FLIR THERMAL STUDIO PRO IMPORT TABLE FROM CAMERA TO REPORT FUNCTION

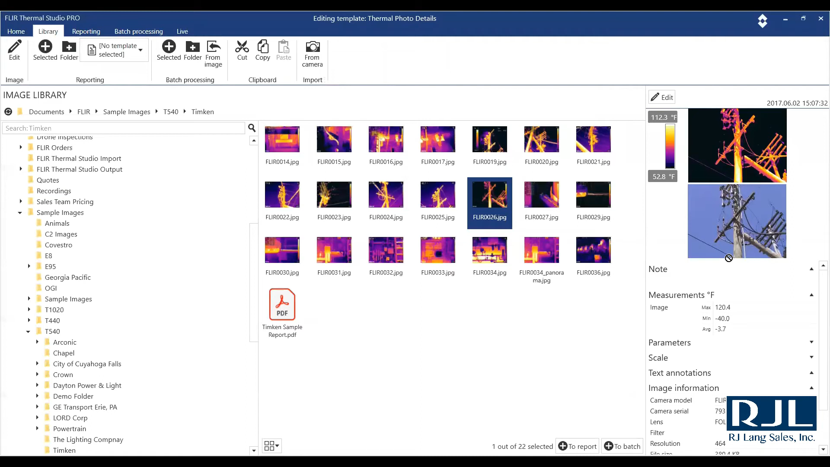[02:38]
On screen: scale top 112.3°F, scale bottom 52.8°F
We will add selected to report. Go over into the one that we were using.
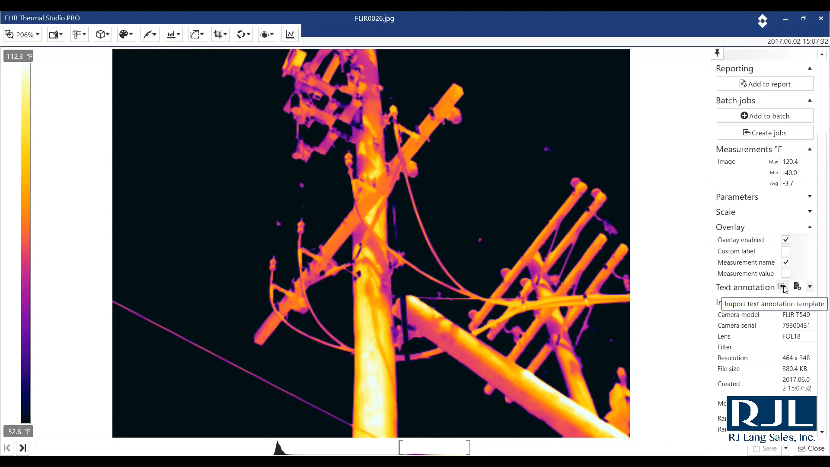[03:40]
On screen: scale top 112.3°F, scale bottom 52.8°F
And there it was. And then all of your text annotation templates will be right here. So all those tables that you have. Hit OK.